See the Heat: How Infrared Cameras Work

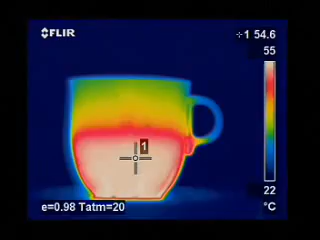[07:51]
On screen: spot 54.6°C, scale top 55°C, scale bottom 22°C
To read correct temperatures, one important thing needs to be taken into account, and that is a factor known as emissivity.
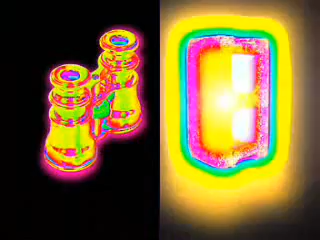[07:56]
Emissivity is the efficiency with which an object emits infrared radiation.
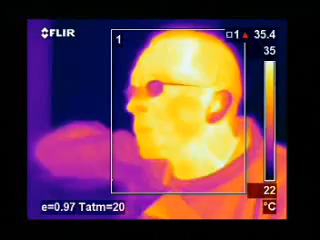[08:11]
On screen: max 35.4°C, scale top 35°C, scale bottom 22°C
If we look at a man and bring the emissivity down,
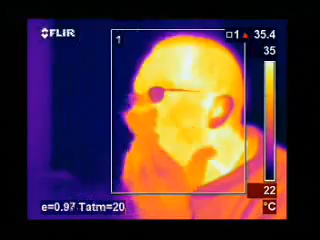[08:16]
On screen: max 35.4°C, scale top 35°C, scale bottom 22°C
the temperatures we measure will rise drastically.
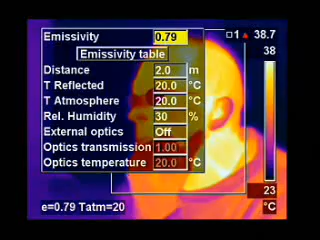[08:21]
On screen: scale bottom 23°C
Not only is this true for human beings, but it is true for other materials too.
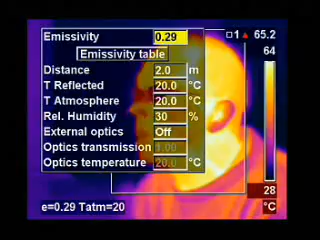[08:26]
On screen: scale bottom 28°C
It is extremely important to set the camera to the correct emissivity.